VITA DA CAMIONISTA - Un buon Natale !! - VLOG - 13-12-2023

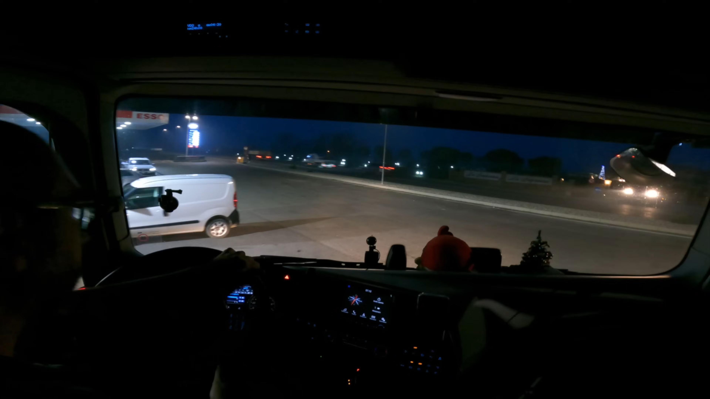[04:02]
Ho fatto pranzo a casa, sono stato fino alle 5 a casa perché non ho dovuto.
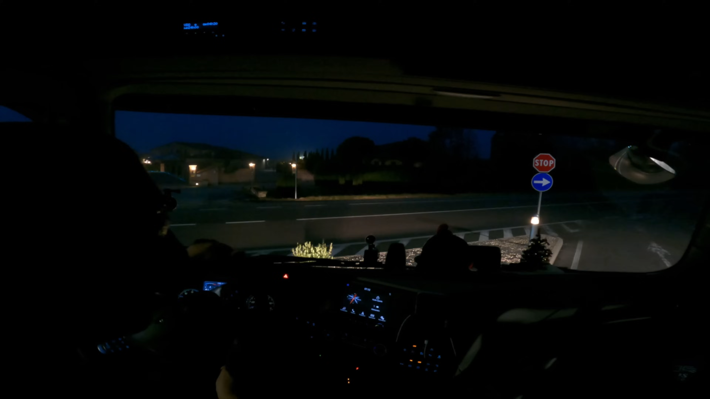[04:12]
Il carico non era pronto prima di una certa ora, allora ho approfittato del fatto che potevo stare qualche tempo in più a casa.
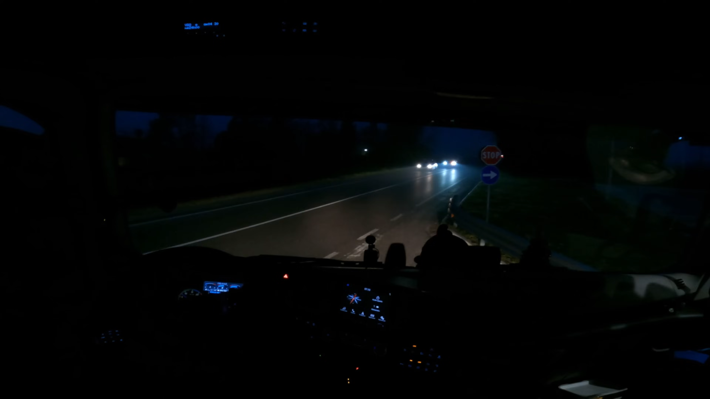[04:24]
Poi qui c'è sta st'uscita che non è scomoda, però mettono tutte le macchine sull'angolo lì del bar e devi fare attenzione. Questo qua dietro che suona, che c'ha fretta.